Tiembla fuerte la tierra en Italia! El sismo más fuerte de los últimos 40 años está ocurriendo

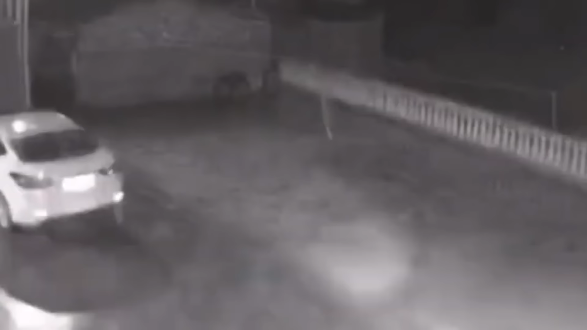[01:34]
Pero se reporta que la gente local entró en pánico después de estos sismos, y se rompieron algunas rejas.